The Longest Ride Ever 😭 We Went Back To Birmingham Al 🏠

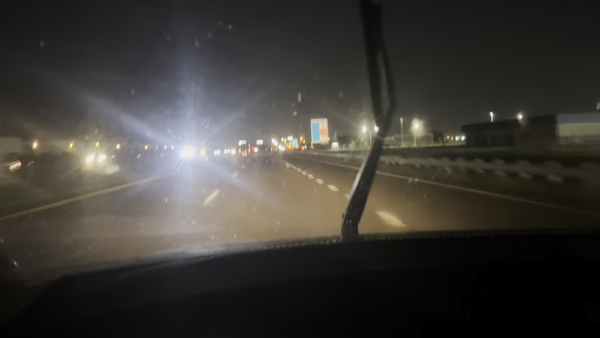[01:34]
I should have waited to do it in the daytime because in the daytime you'll be able to see it better. But I want y'all to see this because it's a scary-ass bridge. You got a beach inside your wall? No. You don't have this thing. It's just true. Well, it may not be so bad to go over at nighttime like in the daytime. I probably have to feel it in the daytime. They say that it's more bad because you can't hardly see it like this.
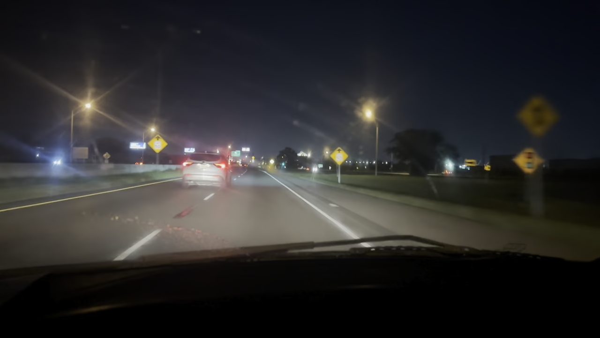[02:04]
Oh, yeah. Yeah, you can't even see it. How you see it's going to... They go to Big Bridge. One of them anyway.
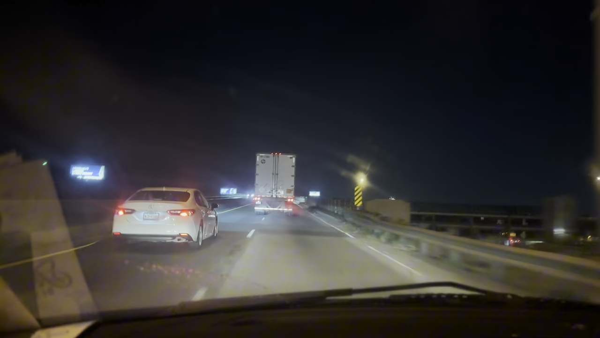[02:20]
There's a bigger one right here, one. They decided to do it.